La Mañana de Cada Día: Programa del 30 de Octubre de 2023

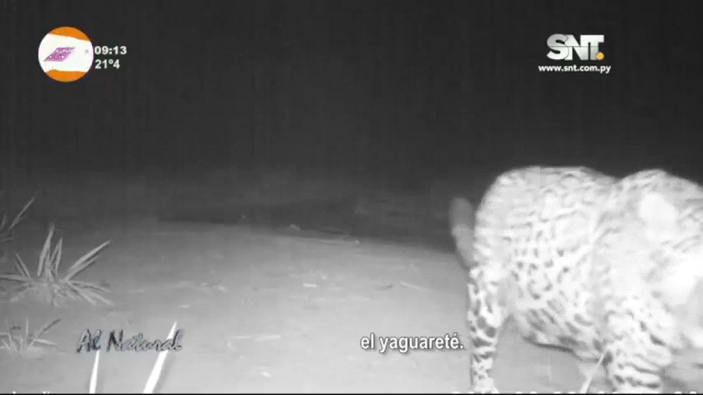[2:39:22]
Con un sinfín de filmaciones de cámaras trampa que nos dan una colección de varios ejemplares que hasta hoy han podido sobrevivir,
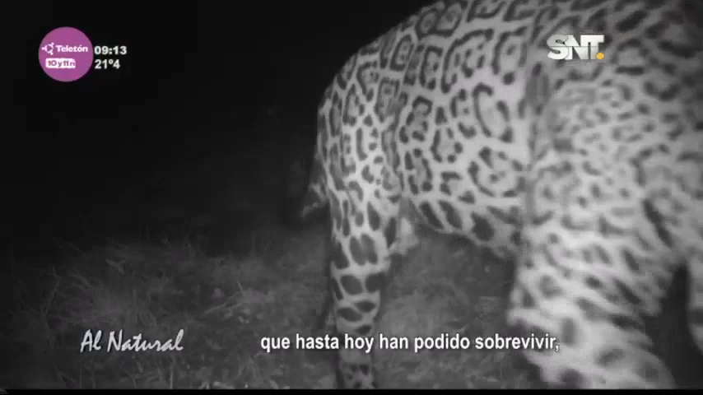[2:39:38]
representando estos los últimos jaguares de la región.